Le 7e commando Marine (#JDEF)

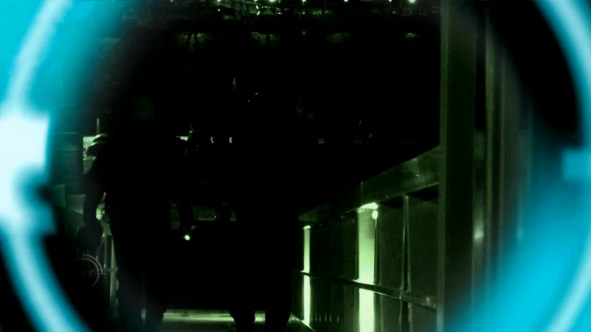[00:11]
4h du matin, nuit d'encre sur la côte bretonne.
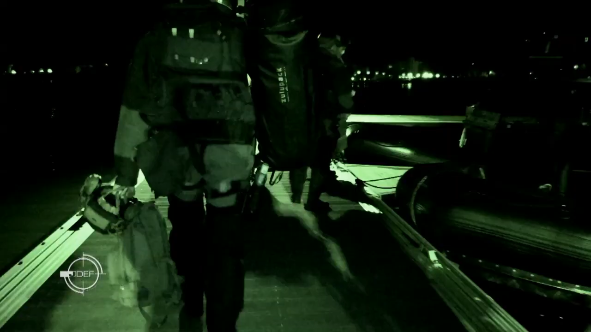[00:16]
Pour les commandos marines, la journée commence avant les premières lueurs du jour.
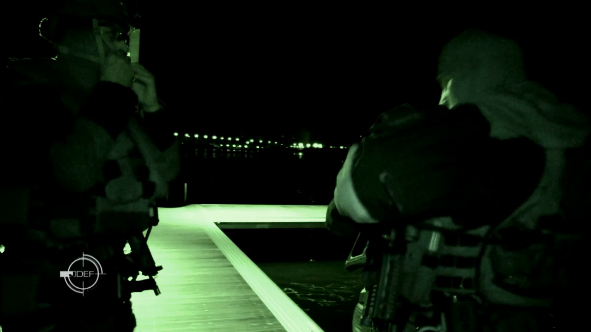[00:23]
A bord de ces embarcations, une quinzaine d'hommes cagoulés et armés.
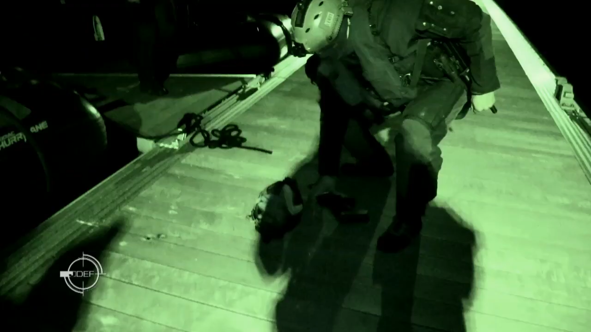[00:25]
Les marins l'appellent l'écume, un nom prédestiné pour ce bolide des mers.
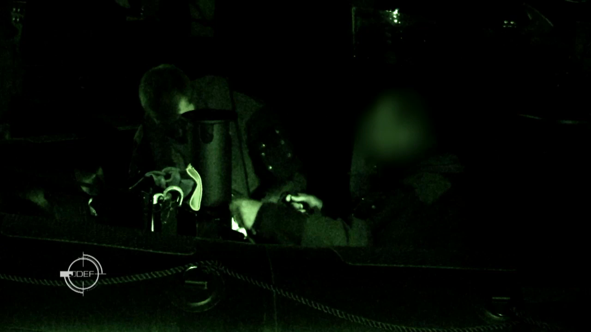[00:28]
Avec une visibilité presque nulle et une mer agitée, piloter un tel engin est une performance.